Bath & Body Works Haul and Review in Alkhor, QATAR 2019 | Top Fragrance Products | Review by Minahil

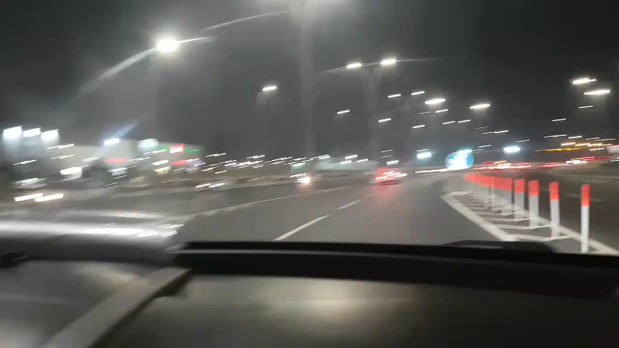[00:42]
but first before we actually start doing the review I'm going to take you guys with me to Al Khor Mall the building you can see on our left hand side some people can also
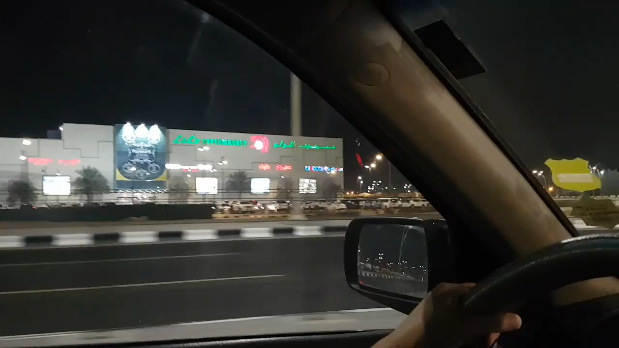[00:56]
call it Luluh Hyper Market because this is another high brand used in Qatar